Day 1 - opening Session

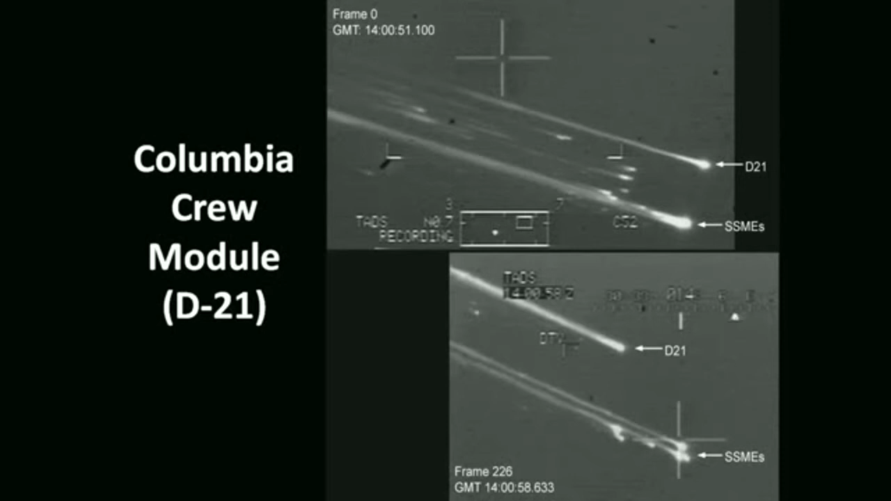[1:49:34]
Originally, the vehicle was thought to have broken up in the 200,000-foot range, but the final breakup of the crew module, as they determined here from this infrared camera footage from an Apache helicopter flying over Texas, was that the breakup occurred between 148 and 138,000 feet, and it was in the Mach 10 range.